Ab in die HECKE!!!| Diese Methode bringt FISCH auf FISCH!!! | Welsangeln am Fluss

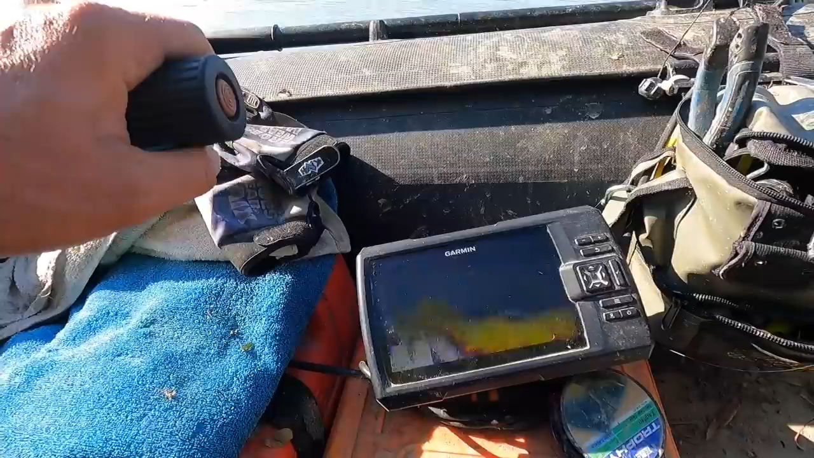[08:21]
Genau unter den Büschen hier haben wir immer noch ganz anständige Wassertiefen.